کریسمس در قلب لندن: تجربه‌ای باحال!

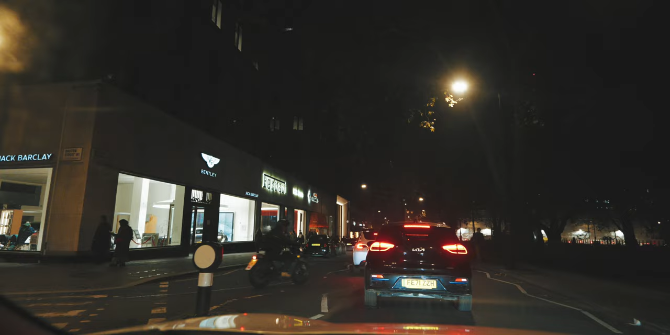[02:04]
فراری رو نگاه بکنید، مرکزشو با بنتلی، بنتلی هم بغلش، این بنتلیه،